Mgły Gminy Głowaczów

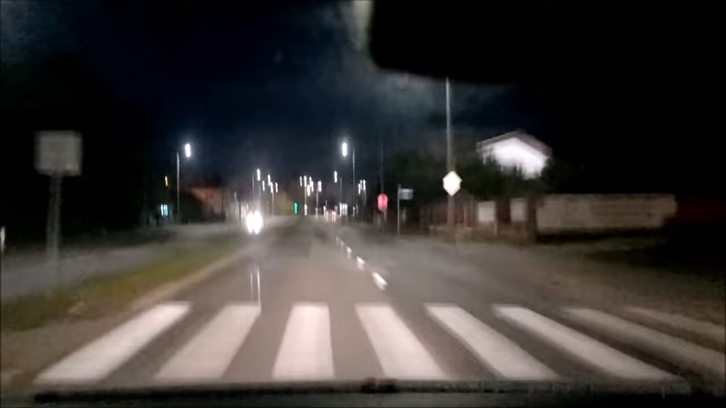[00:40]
chmury na 200 metrach. Ale biorąc pod uwagę, że ICM już od dłuższego czasu pokazuje jakieś dziwne rzeczy, nierealne, to mogę się spodziewać, że jednak i tym razem również ta pogoda nie będzie taka jak pokazuje aplikację.
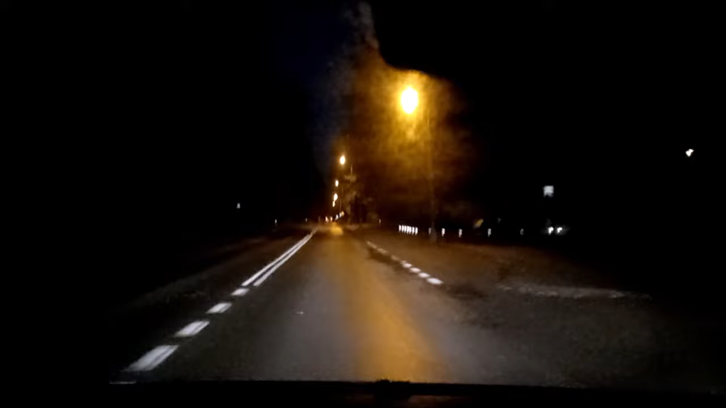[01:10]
Słońce już wychodzi za horyzontu, ale to nie ma znaczenia ze względu na to, że na wskut słońca się dzisiaj niszkowałem. Jadę przede wszystkim szukać mgieł. Zdążyłem wyjechać na teren powiatu kozienickiego, tutaj w Cecylówce Brzuskiej. No i właśnie pojawiły się mgły.